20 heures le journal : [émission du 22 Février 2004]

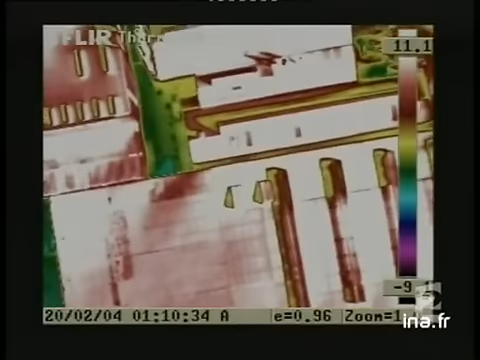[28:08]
On est dans une plage entre 3,5 et 16,4, le rose et blanc étant le plus chaud, et le bleu marine étant la température la plus froide au sol.
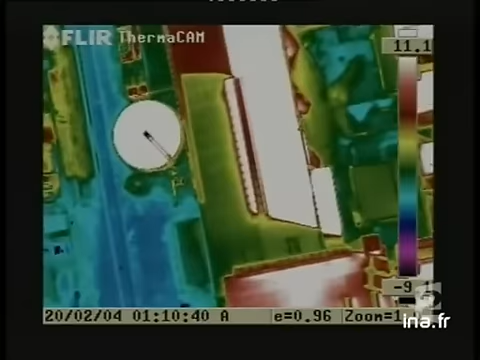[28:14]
En survolant des usines comme ça, on arrive à voir des dépôts ou des hydrocarbures ou des métaux lourds, etc.